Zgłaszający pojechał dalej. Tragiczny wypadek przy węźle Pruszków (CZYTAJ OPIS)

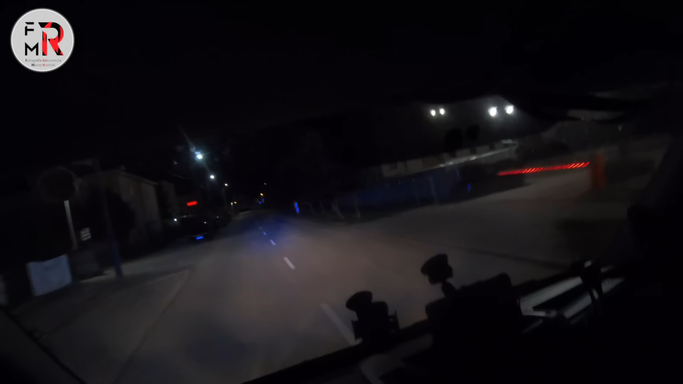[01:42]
To jest ten drog. Wyjazd w kierunku Łodzi. To musimy jechać. Będziemy pod prąd pewnie. Nie, no jak kierunek Łódź, to nie, to będzie tam. No musimy kierować się na Okęcie i pod wiaduktem na Piastów tam, żeby kierunek na Łódź.
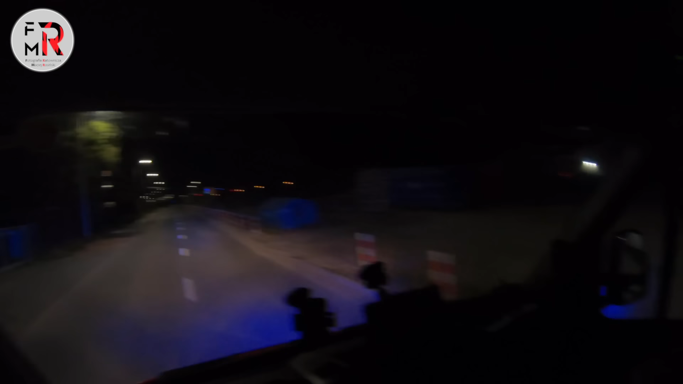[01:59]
Tak, Jurek, to tak jakby na Poznań bardziej, nie? Z S2. Na Łódź, na Poznań, to jest ten sam ruch. No. Tak, ale z S2 Konotopa, nie? Wiesz, musimy więcej ekipy grabić ze dwójki w stronę Poznania Łódź. Już nie czekam. Co się dzieje? Informacja tutaj, informacja jest niepełna.
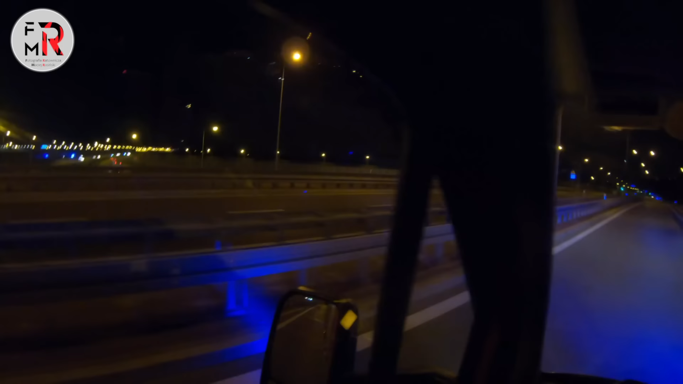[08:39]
Tylko nie wjeżdżaj za nami, wjedź tą nitkę wcześniej. Stoi samochód prawdopodobnie rozbity i stoją samochody. Musi zjechać. Marcin, musi wykręcić. Musi wykręcić z powrotem, wjechać na ten. Na Poznań. Nie, ale Marcin może mu powiedzieć, tak Marcin. No tak, no dobrze mówię. Musisz wykręcić i wjechać na Poznań z powrotem.